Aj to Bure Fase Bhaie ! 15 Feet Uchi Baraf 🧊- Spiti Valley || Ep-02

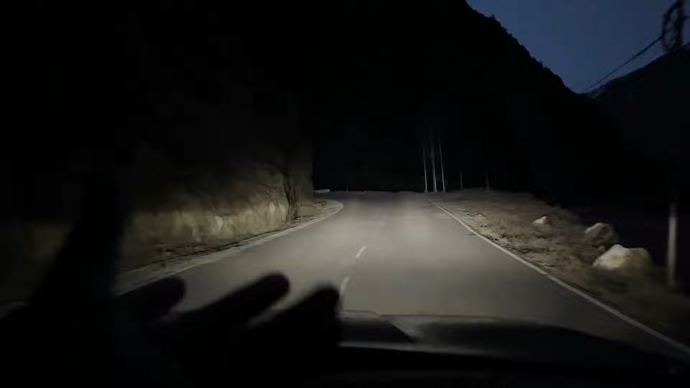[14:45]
वरना तो वो दिन में भी नहीं दिखती, और रात को तो कई देर होली चलते चलते कुछ दिख ही नहीं रहा है।